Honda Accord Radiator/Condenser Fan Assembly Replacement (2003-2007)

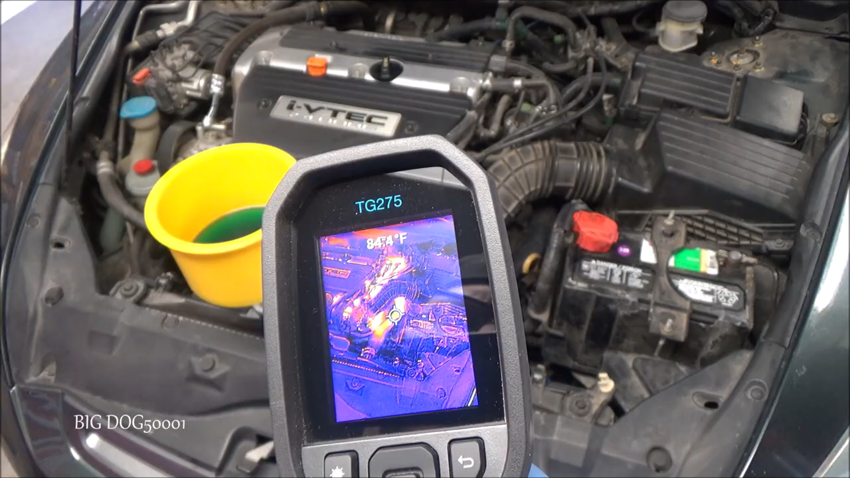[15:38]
and you can see we're at about 150 and climbing